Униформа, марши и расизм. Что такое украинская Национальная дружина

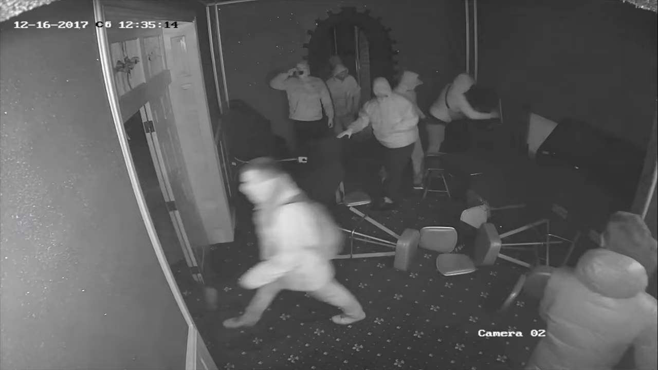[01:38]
Нам рассказали, что таким рейдом подверглись более 20 заведений, принадлежащих одной компании.